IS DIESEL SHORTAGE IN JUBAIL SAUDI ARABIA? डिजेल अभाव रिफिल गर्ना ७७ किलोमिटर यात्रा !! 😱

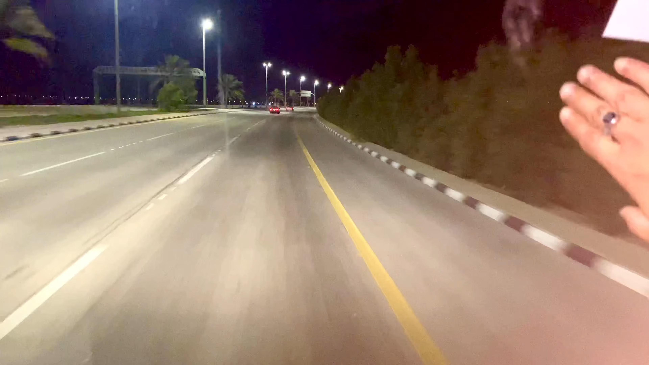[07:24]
देख्न सक्नुहुन्छ। यो त यो त्यो बाटो हो, त्यो पनि त्यसको बाटोको पनि उतापट्टितिर चाहिँ समुद्र नै छ।
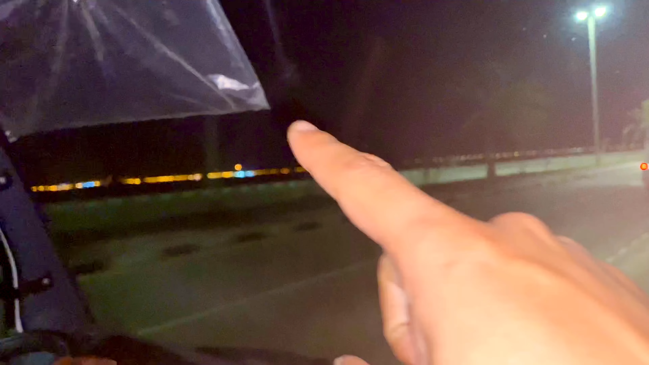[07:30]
यो सिटी चाहिँ जो समुद्रले घेरेको छ क्या, दामी छ। यो त अहिले यो झाडहरू त ठुल्ठुलो भइसक्यो रहेछ, पहिला त थिएन, यो झाडहरू सानसानो थियो।
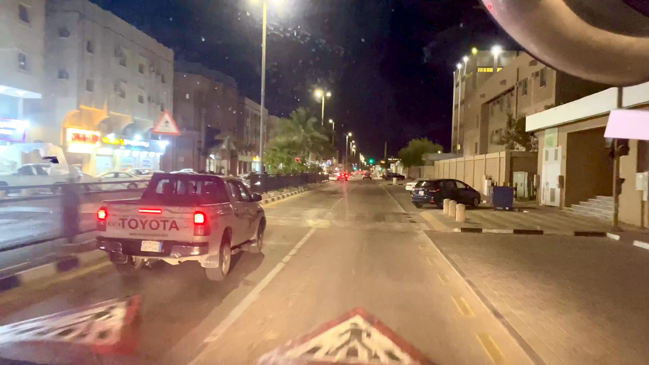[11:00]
सानो छ अनि अब यहाँनिर पेट्रोल पम्प पनि यहाँ अगाडि हो तपाईँलाई त्यहीँ पुगेर भेट्छु है त